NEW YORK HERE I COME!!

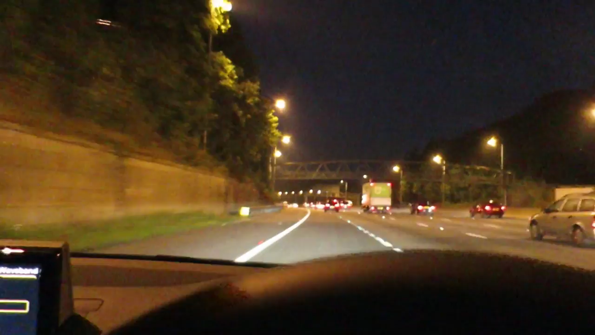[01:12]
Turns out that I'm not the only one awake at this time. F25 is crazy busy.